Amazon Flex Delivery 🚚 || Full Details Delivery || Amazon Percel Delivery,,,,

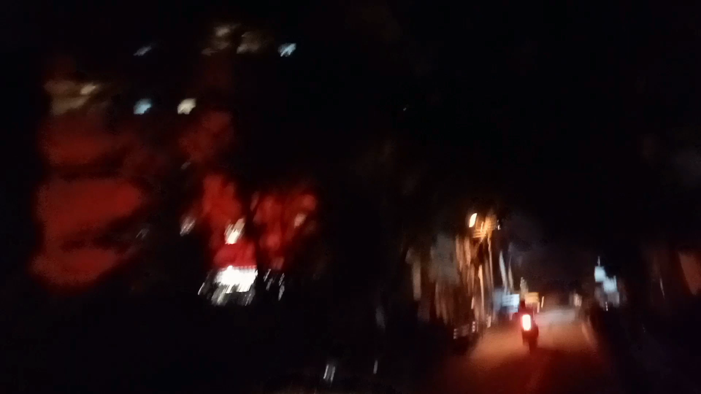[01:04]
फिर आभी भी रास्ता में पुरा क्लिया रहते नहीं अभी पुरा अंधिरा अंधिरा है
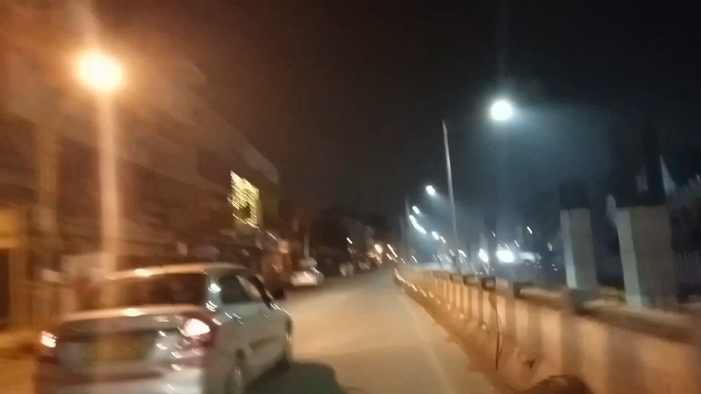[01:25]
और यह रहा अभी में मैं रोट पोच गया यह आउतार रिंग रोड है यह रोड बहुत से ट्राफिक रहता है कभी भी उसको फ्री ताइम है अभी फिलाल मौनिंग टाइम है इसलिए अभी
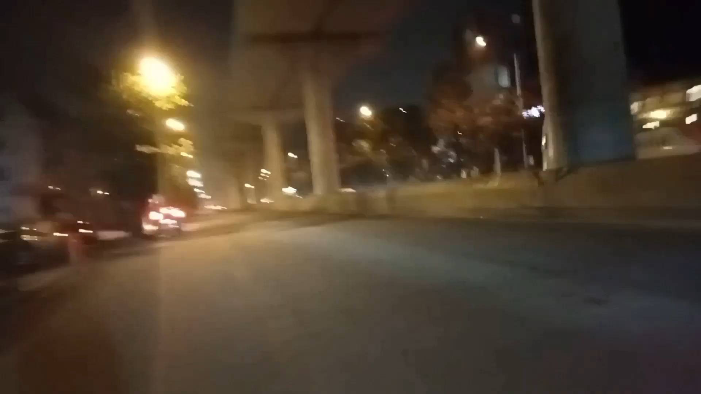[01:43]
तो कभी भी यहां पर कोई इमार्जी कोई जा नहीं सकता है जब अफिस का ताइम होगा ना उसे ताइम बहुत प्रियाद ट्राफिक रहता है